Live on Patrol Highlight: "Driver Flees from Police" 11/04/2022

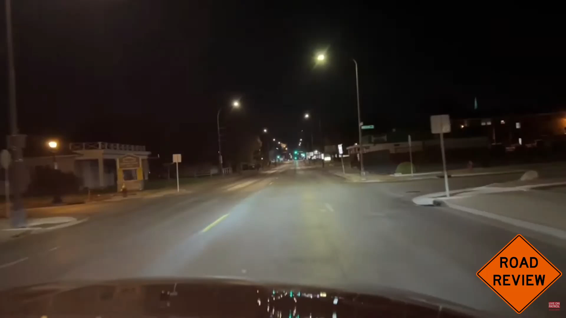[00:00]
people get tired of those negative ads it's not like we haven't seen one I mean I'm sure I saw the same negative ads ten times now we're gonna go check this car because I hate when people do this oh that wasn't good what do you do I think that's for many
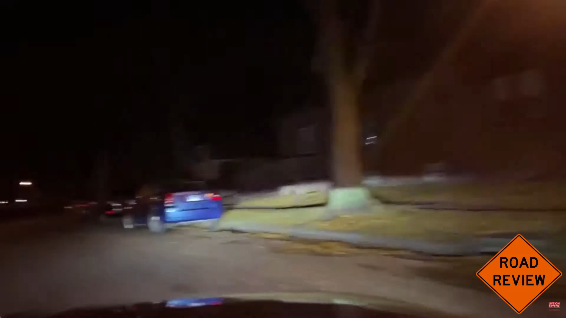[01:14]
we lost it already it turned before Maryland I think
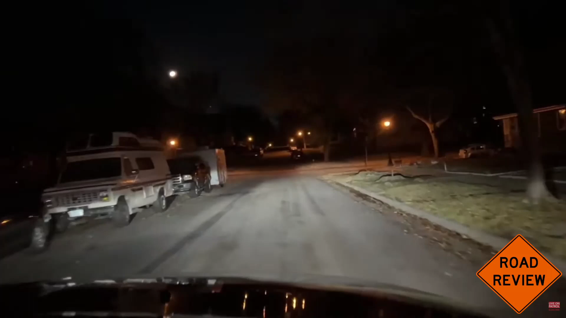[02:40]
driver was a black male 25 to 30 years old white to medium brown skin had a scruffy beard and looked like a white stocking cap got the driver's gonna be a black male 25 years old white to medium brown skin and scruffy beard had a white stocking cap on
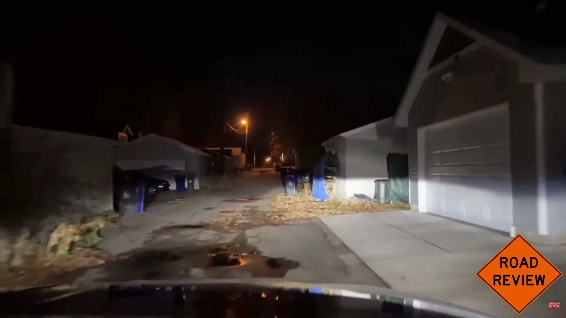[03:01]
that's what it's all right let's just leave it at that yep 28 you met Maryland and Westchester and never came this way oh there's a reason that's happening no because we drove down the alley chapter two one eight
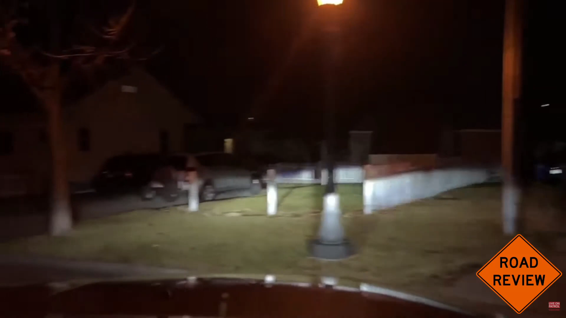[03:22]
at Maryland and Westchester and never came this way it's just a proximity alarm oh okay okay which is a good idea for people so I'll do it to one can I get the case number yeah I mean he had to dip one way two zero six four two five